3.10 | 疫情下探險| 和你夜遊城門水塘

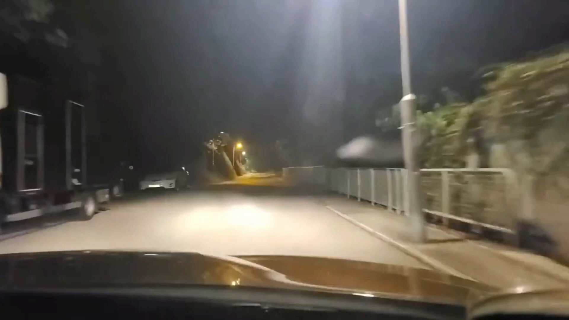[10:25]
而家睇到個環境其實好黑暗噶，咁啊應該就收到嘅。
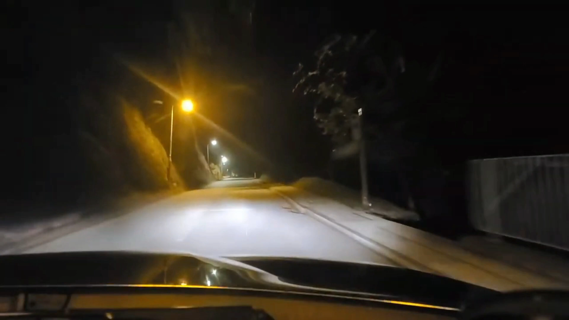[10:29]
如果我哋唔係去得太過誇張嘅地方，但係為免收真係有問題嘅話咧，我希望大家保持啊，因為咧其實漆黑一片嘅呢度真係好黑嘅。
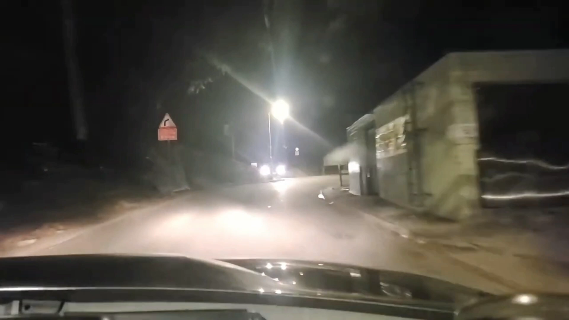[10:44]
好啦，我哋入到嚟呢度啦，我唔知道收唔收得到啊。希望大家都收到啦，咁同埋咧，
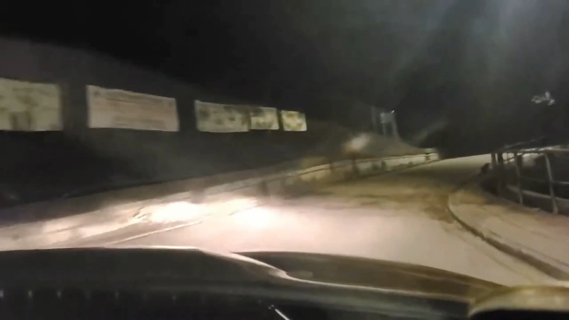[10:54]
我希望可以俾到你睇我头先，嗱就系呢度啦，见唔见到啊？有啲咩跑紧啊？哇，系咪好多啊？我哋稍后会去一笪地方仲多嘅，系啦。哎呀，好继续。咁啊，希望佢哋唔係走失曬啦，因為頭先咧，其實咧我
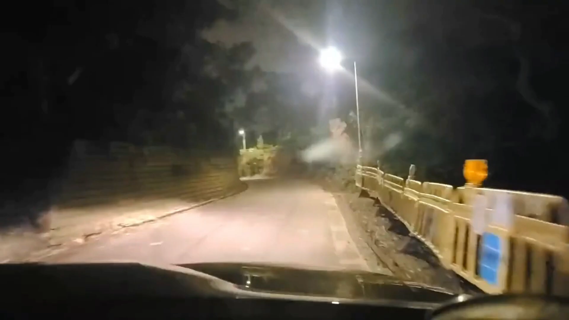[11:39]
咁開始我哋入到嚟依度，就喺城門水塘啊。咁啊，頭先咧嗰度見到咧就係夜晚入夜嘅呢個地方。通常咧入夜嗰陣時咧喺呢度咧夜晚咧就會有幾隻咧叫做咧
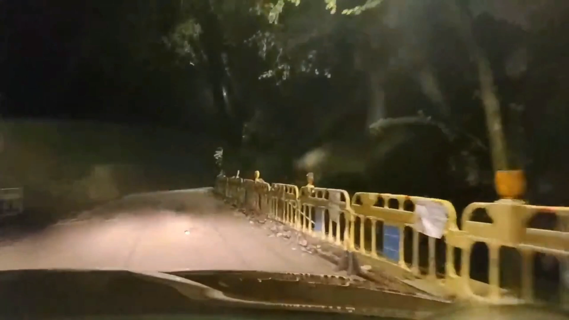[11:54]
比較年紀大嘅馬嘅猴子咧馬騮咧嘅幫手住嘅，睇住有咩人入去嘅。咁佢哋會咧好似一個保安員咁咧企咗門口度嘅，所以大家好多時咧經過嗰陣時咧，你已經見到有兩隻喺度噶啦。咁我唔知頭先我睇嗰陣時咧，我好早嚟嗰陣時其實見到好多嘅。咁我希望我而家咧稍後可以俾到大家睇更多啊。
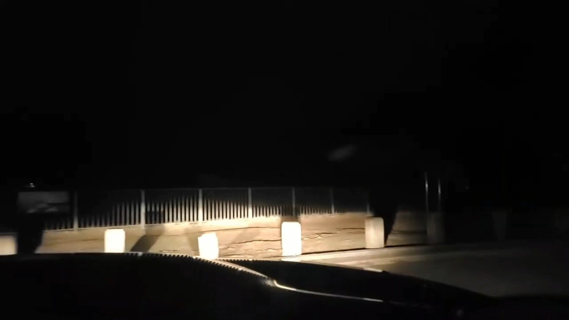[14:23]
如果唔係咧，真係冇咗啊！好啦，我哋翻轉頭去玩翻嗰只先，轉頭先再入嚟啊！
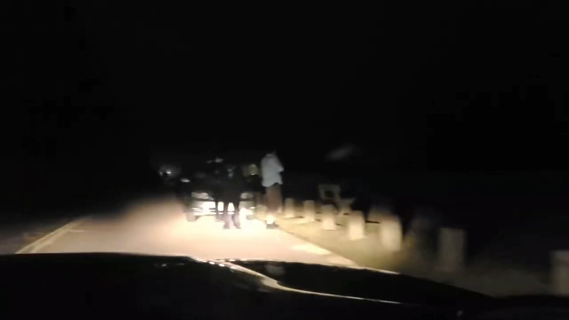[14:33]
今日咧，我哋會同大家探險嘅。轉頭會帶大家去一笪地方，會睇究竟夜晚嘅城門水塘有咩特別咧？點解我要去同大家去做依度夜晚先嚟咧？當然啦，依度有好多夜晚先出沒嘅小動物啦。你睇下啲人，哇，跳舞喺度。
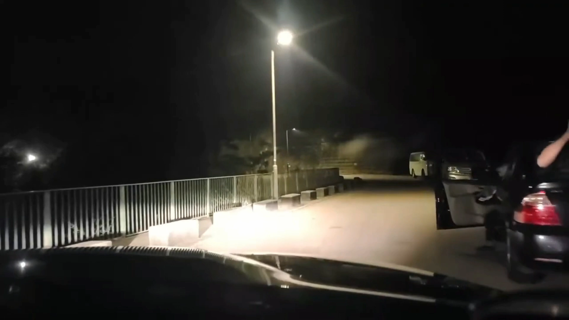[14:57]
呢啲都係動物嚟嘅，夜媽媽喺度學聽歌跳舞，係咪真係搞笑啊？
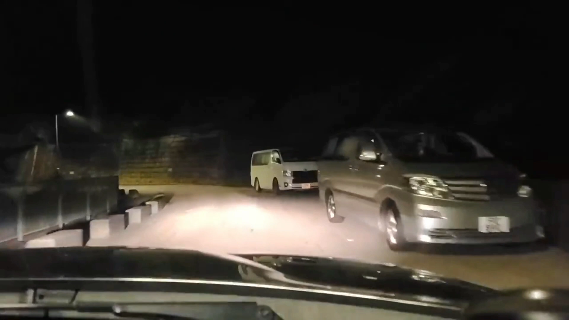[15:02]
頭先我翻我第一轉過嚟呢度嗰陣時咧，其實係極多嘅小動物嘅，咁但係而家就可能夜咗就收咗走咗啲啦。
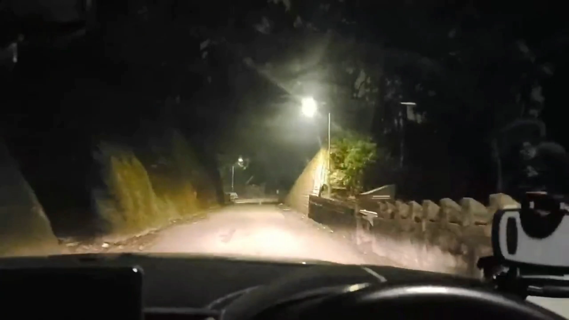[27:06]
头先最多车嗰度已经走咗啦，嗰个咁我哋而家就继续向前行啦。
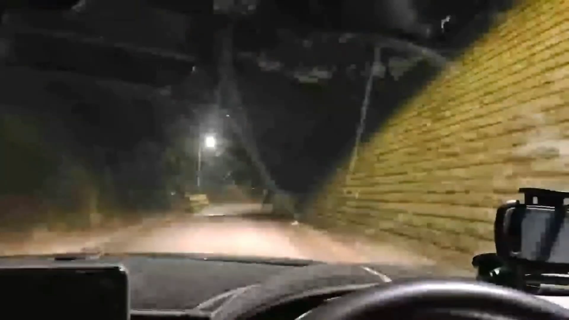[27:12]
咁啊，依个时间有冇野猪咧就唔定嘅。
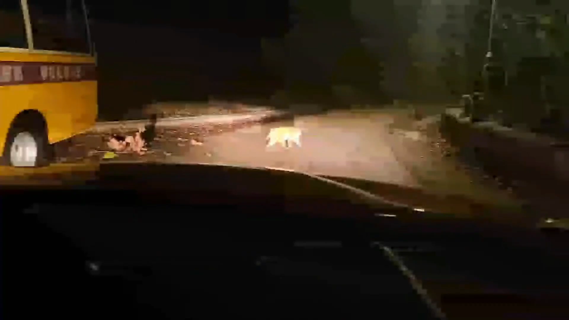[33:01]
好啦，因为咧，如果唔离开佢哋个范围咧，佢哋会整亲噶。好啦，咁我哋离开咗先。
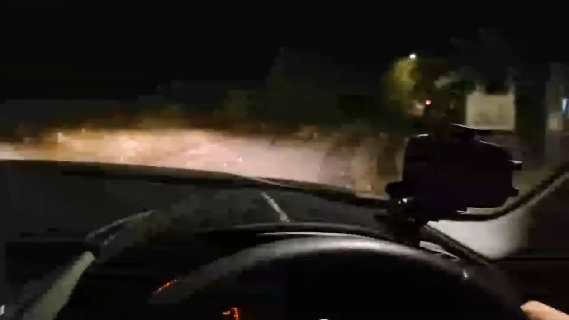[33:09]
你睇下呢度呢只几大只啊！其实呢度咧系出名多马骝嘅，所以咧其实咧大家嚟到呢度咧都基本上。系啦，你都见到系好多马骝噶啦，见到啦吓，系劲多嘅呢度。
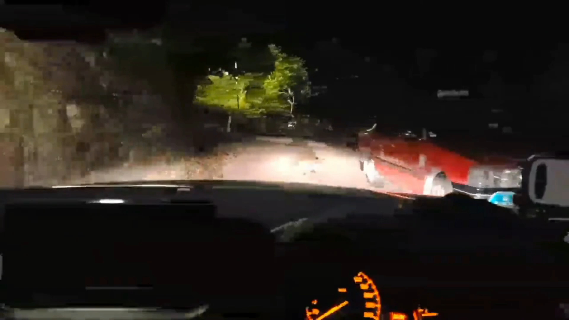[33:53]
你睇隻马骝几得意，
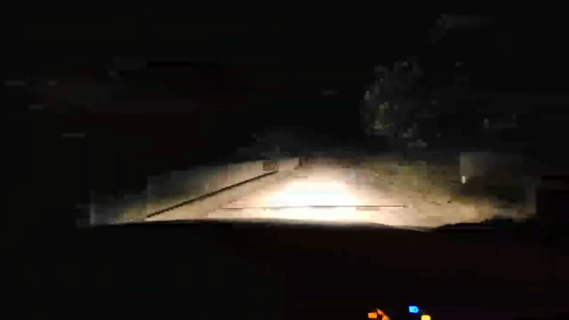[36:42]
我唔知收唔收到，老实嘅，因为咧其实嗰笪地方咧就有机会收唔到嘅。咁但系希望可以收到，然后俾你睇到啦。咁我哋夜晚嚟到依度咧，其实会好多嘢系大家意想不到噶，好错啦！首先一定会好多车停咗喺度，好多人喺度拍拖啦。我左边有一架，右边一架，你睇唔睇到？我而家前面有一架啦，吓、啊，我唔会影佢车牌嘅，放心。
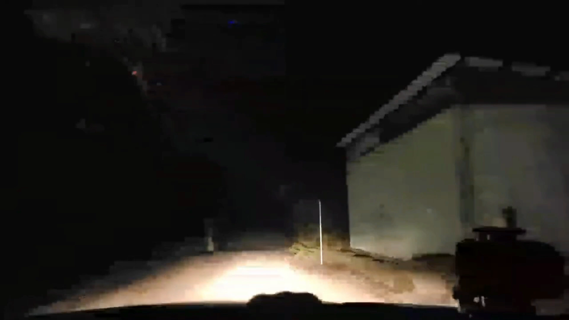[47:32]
有松鼠喎、啊，啱啱见到松鼠啊。所以大家如果嚟到依度嘅话，其实可以多啲留心下附近嘢啦。其实好多小动物好可爱嘅喺度，系啦。咁啊，当然啦，你想揸车又得，行嚟又得嘅。其实行上嚟咧，